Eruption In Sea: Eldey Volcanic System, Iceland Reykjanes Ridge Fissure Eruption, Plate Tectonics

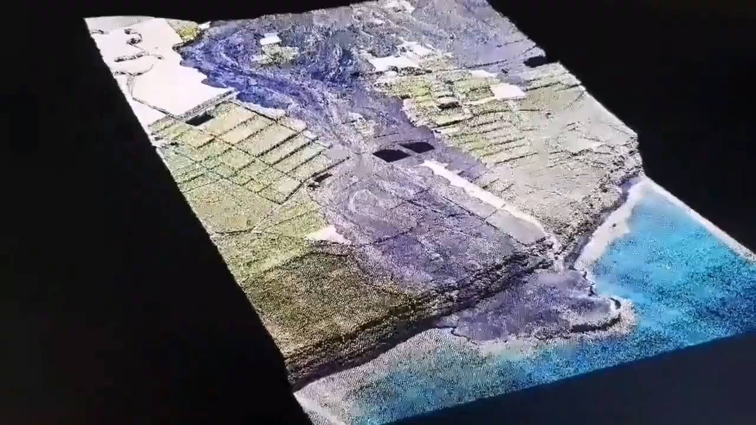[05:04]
This is a 3d model we have created and it shows the lava flow where it ended up on the sea. The older ones you can see that they are created layered lava as cliffs that we see. It's apocalyptic view.
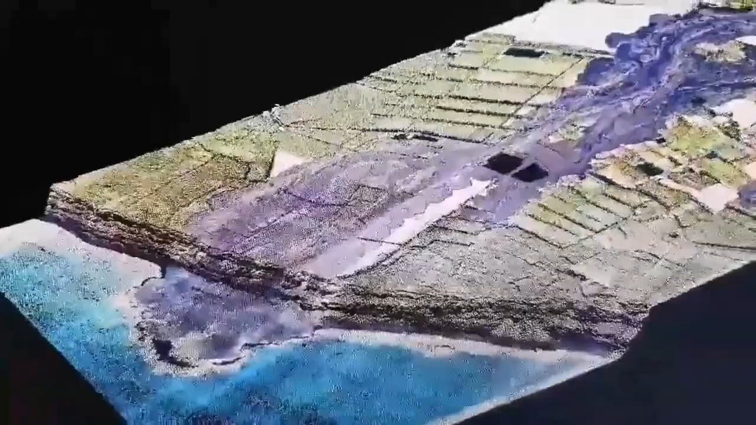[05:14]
It's a very strange phenomenon. There. There. So I can say that in the wind is the lava flow. I can see the water flow. We have to throughout the sea. I can see water flow is the upper air flow.